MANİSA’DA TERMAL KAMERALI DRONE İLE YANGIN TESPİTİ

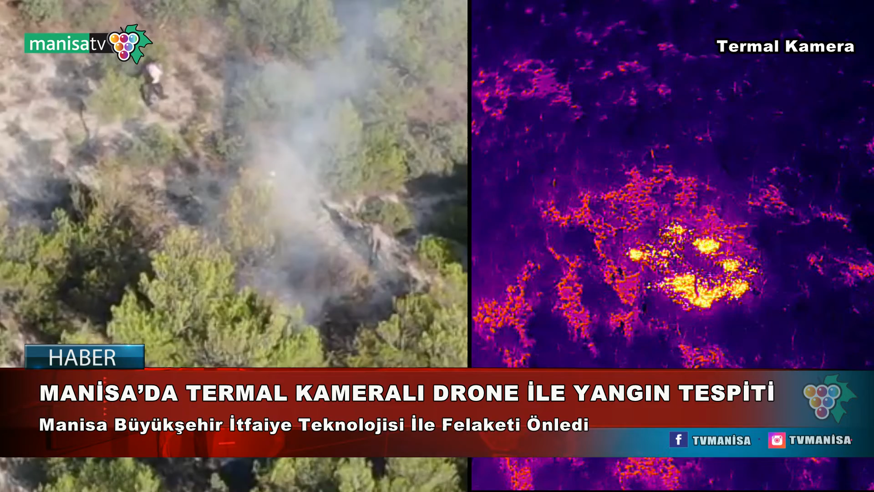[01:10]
Okal olarak baktığımızda 200 metre ileride bir duman çıktığını gördük ve hemen ekiplere bildirdik. Hem bizim ekiplerimiz hem de orman ekipleri giderek kendimizi söndürdük. Bununla ilgili hatta video göründüğü fotoğraf görüntülerimizi de aldık. Bununla ilgili. Tam drone'umuz ilk çıkardık.
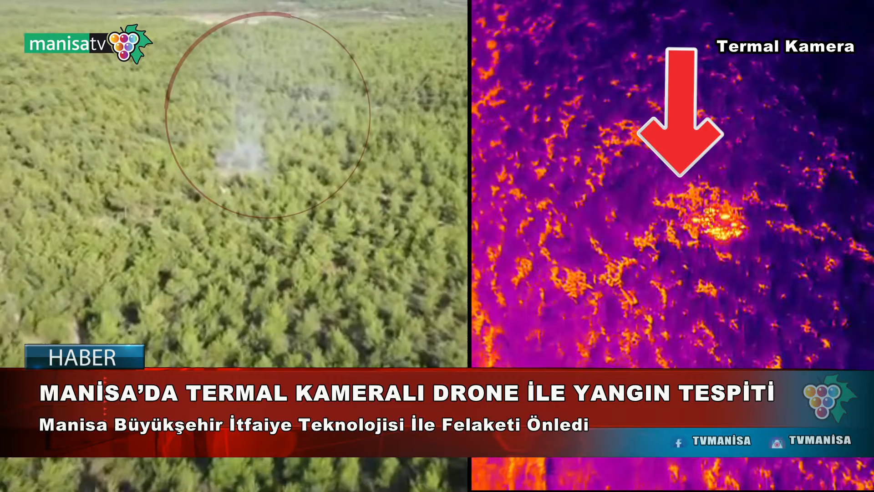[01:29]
İlk günden hemen bize tam tespitini yaparak güzel bir çalışma gerçekleştirmeyiz olduk. Manisa Büyükşehir Belediyesi İtfaiye Dairesi teknolojisiyle felaketi önlemiş oldu.